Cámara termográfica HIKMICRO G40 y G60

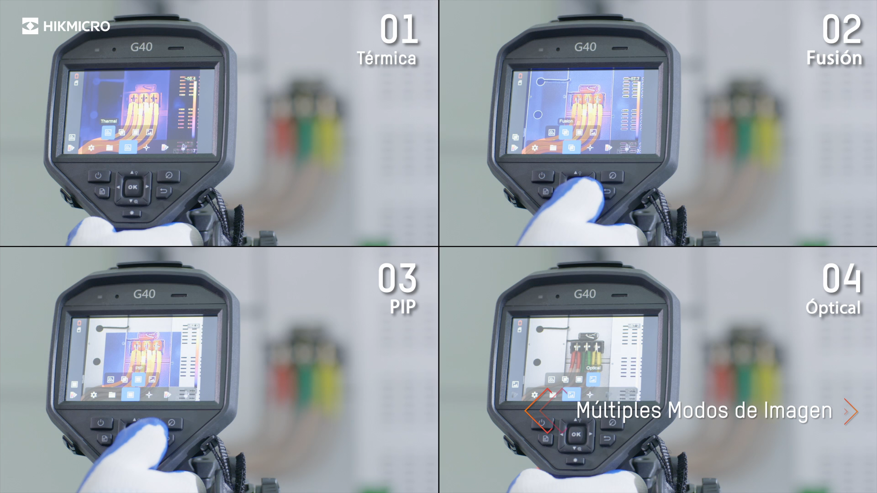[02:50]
Seven colored palettes give different image display options.
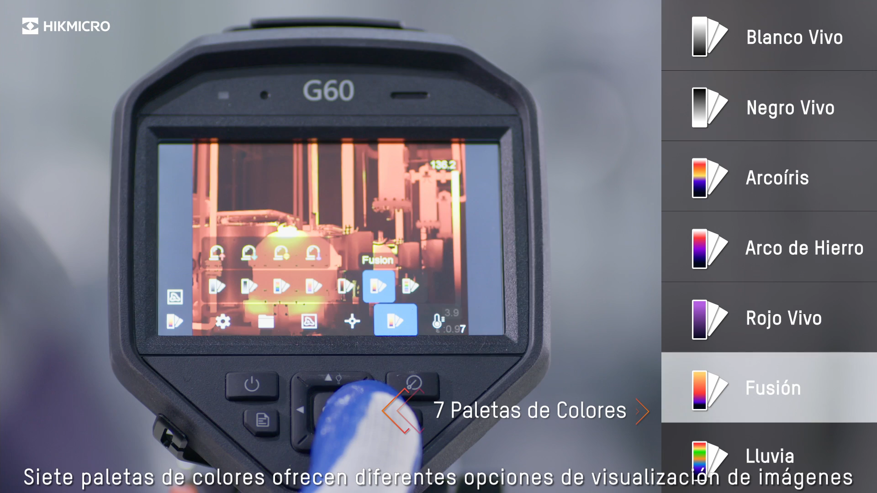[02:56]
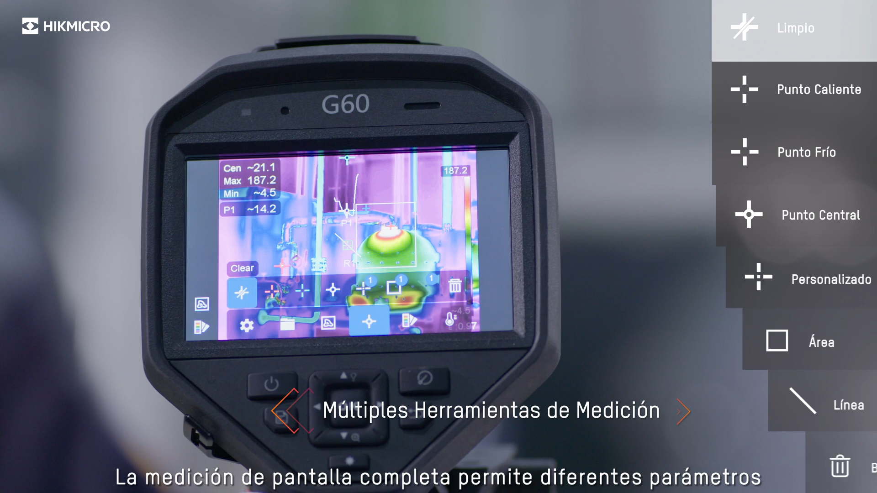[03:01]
Full screen measurement allows for different measurement parameters and checks everywhere on-screen instantly.
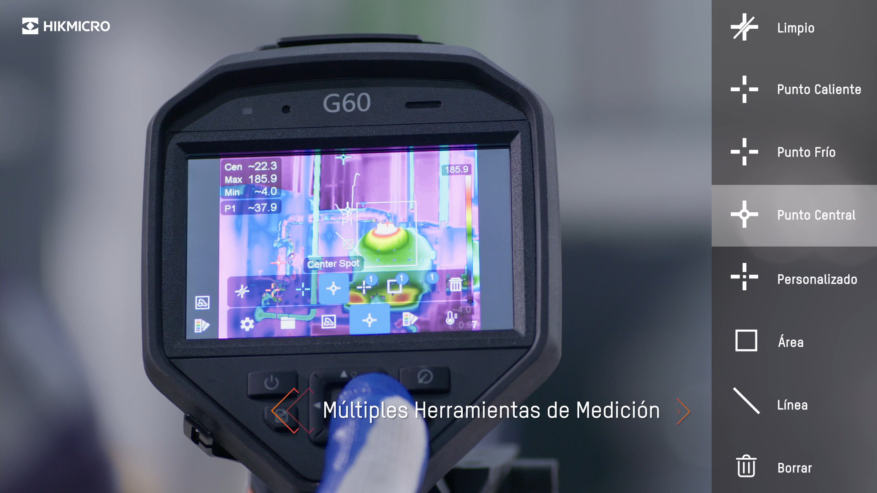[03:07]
Color highlight the area above and below or between or out of these set thresholds.